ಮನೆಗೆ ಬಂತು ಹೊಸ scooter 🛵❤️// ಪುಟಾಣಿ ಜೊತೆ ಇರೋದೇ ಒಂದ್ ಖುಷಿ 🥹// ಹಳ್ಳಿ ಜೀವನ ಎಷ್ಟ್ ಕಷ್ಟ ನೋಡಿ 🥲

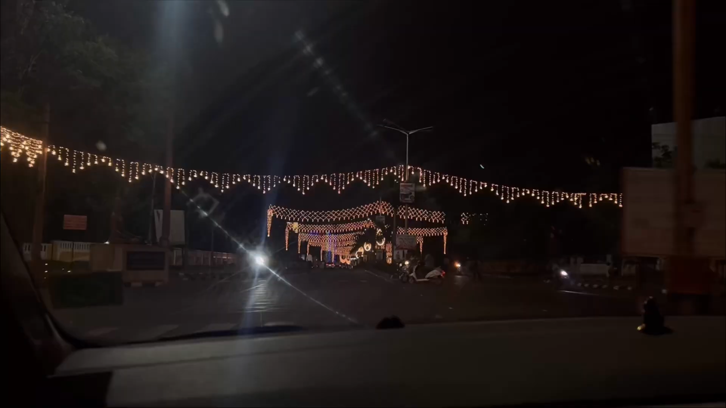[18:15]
ಆ್ಯಂಡ್ ಆಲ್ಸೋ ಈಗ ಹಾಸನ್ ಅಂಬ ಓಪನ್ ಆಗ್ತಿದೆ ಅಲ್ವಾ, ಹಾಸನ್ ಪೂರ್ತಿ ಫುಲ್ ಲೈಟಿಂಗ್ಸಲ್ಲಿ ಮಿಂಚಿಸ್ತಾ ಇದ್ದಾರೆ. ನಮ್ಮ ಹಾಸನ ನೋಡೋಕ್ಕೆ ಒಂಥರ ಖುಷಿ ಅಂತ ಅನ್ನಿಸ್ತಿದೆ. ಸೊ ಇದಾಗಿತ್ತು ಈ ವ್ಲಾಗ್.